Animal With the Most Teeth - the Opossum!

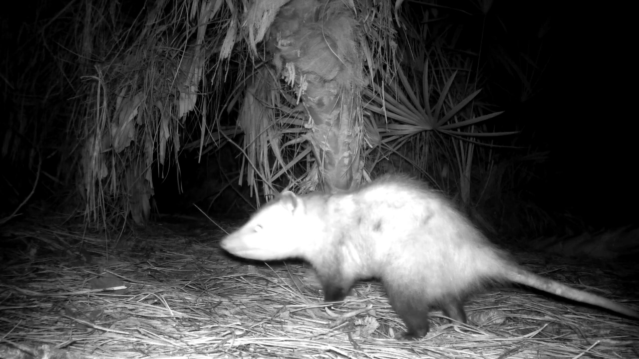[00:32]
When faced with a threat, they stand their ground and bare their sharp teeth and hiss and snap their jaws to hopefully scare off enemies.
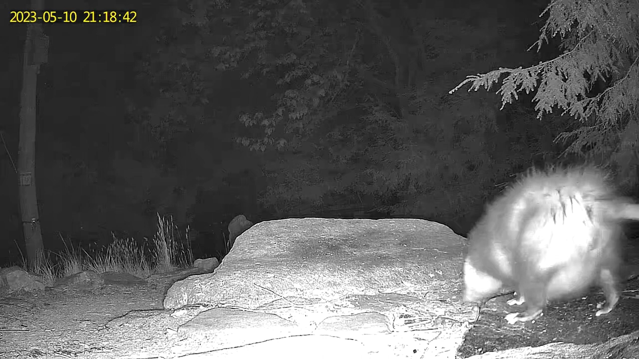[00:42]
Because they really aren't practical for self-defense. Fortunately, this tactic often works.
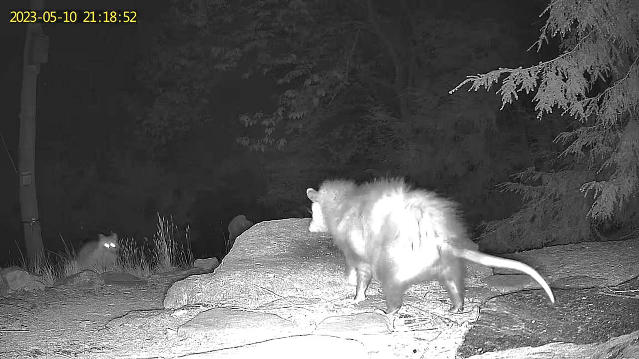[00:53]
Here a mother opossum with young in her pouch fends off a large raccoon. Stand ground and bare teeth. Turning and running to use the term loosely for an opossum is not an option. While their razor sharp teeth include four big canine fangs, opossums are slow creatures who aren't well equipped for battle.